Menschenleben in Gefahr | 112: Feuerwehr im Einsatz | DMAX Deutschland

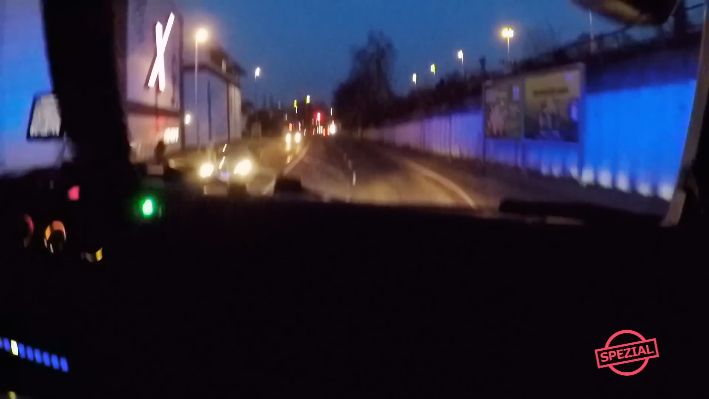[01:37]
Oh, hier, guck mal, schon schwarzer Qualm.
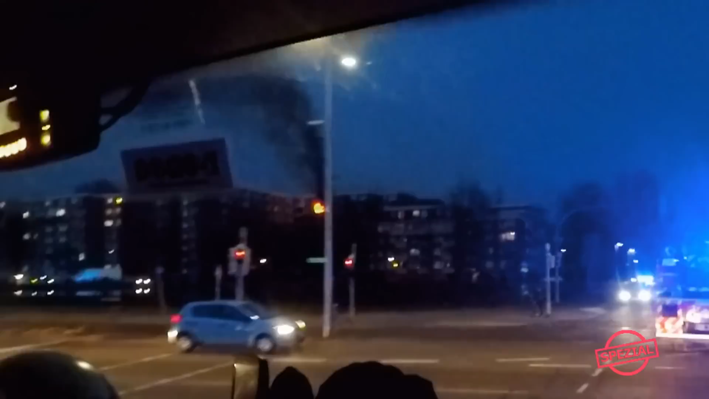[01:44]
Hier steht schöne Vollbrand. Wollen wir mal gucken, dass die die EK wahrscheinlich weißen müssen.
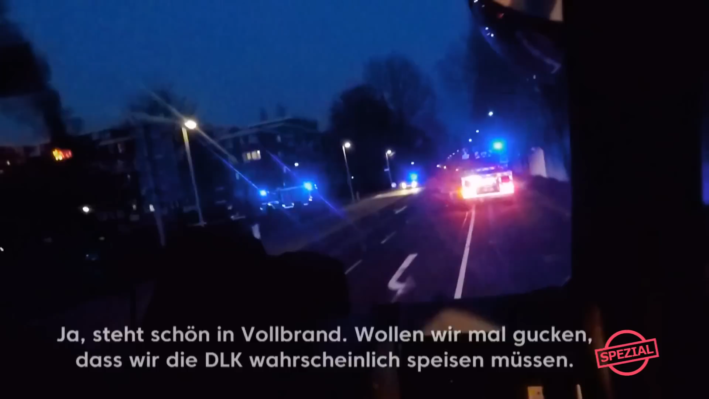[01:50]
Ihr müsst Leidung komplett hochlegen, ne, da ist nix.